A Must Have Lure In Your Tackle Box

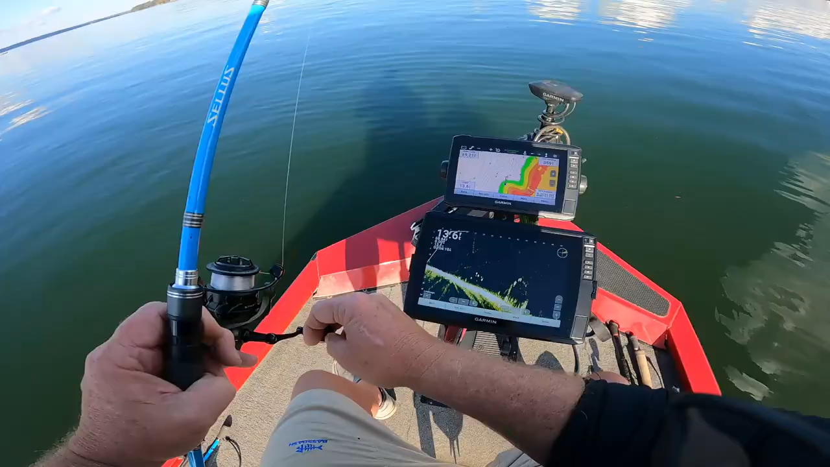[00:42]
We are in them now. All right, go grab it. Oh, there he is. There we are, buddy. We got that one out of that brush.
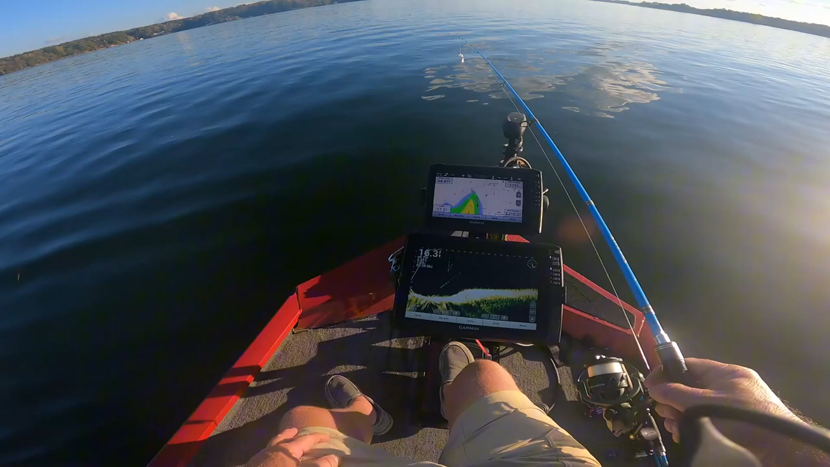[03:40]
Oh, yeah. Look at there. Look at this bass. Look at those bass right there. See him? Let me see if I can show them to you again.
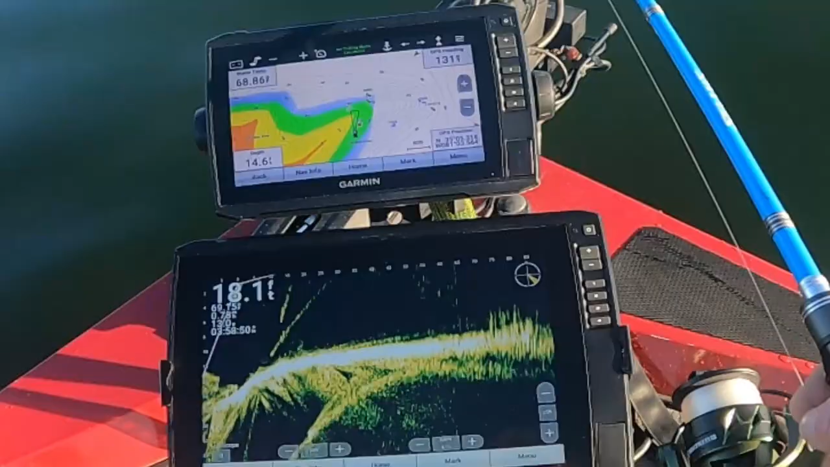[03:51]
There you go, right there. We got bass in front of us.